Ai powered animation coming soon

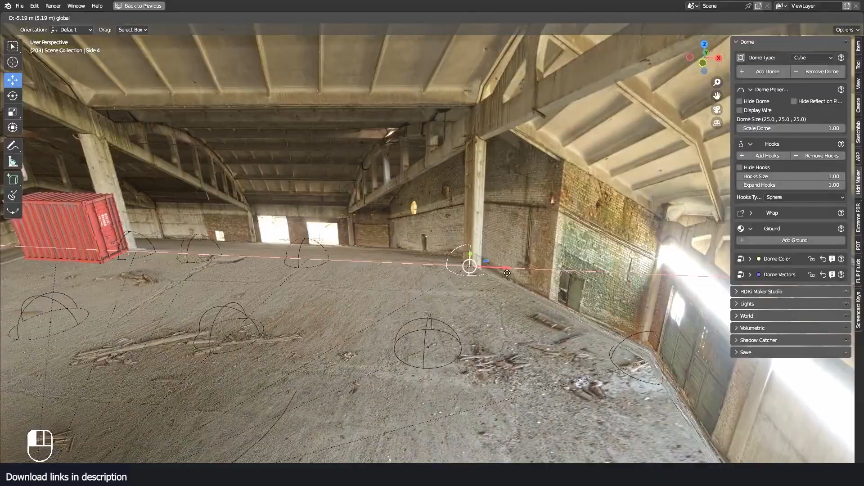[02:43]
has parallax in it uh that you can just place your objects in the